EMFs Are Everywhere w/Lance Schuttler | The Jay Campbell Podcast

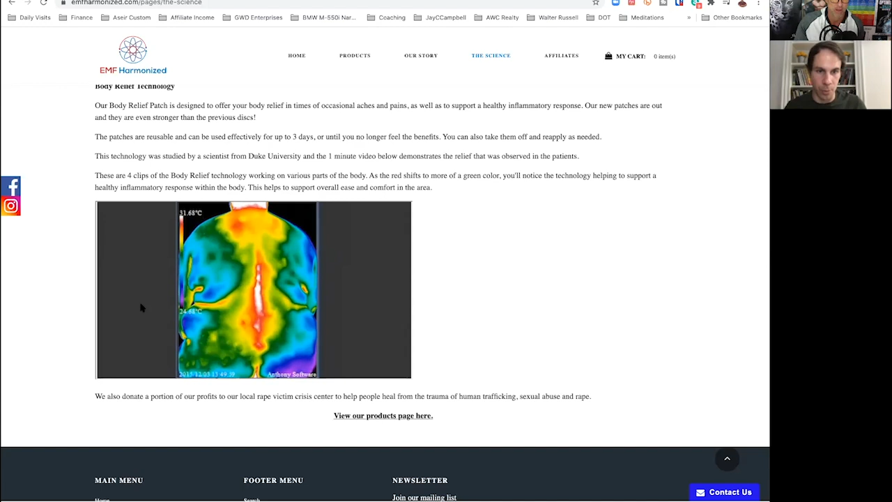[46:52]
So you can see it up and towards the top area and down in the lower back. This one is even more dramatic.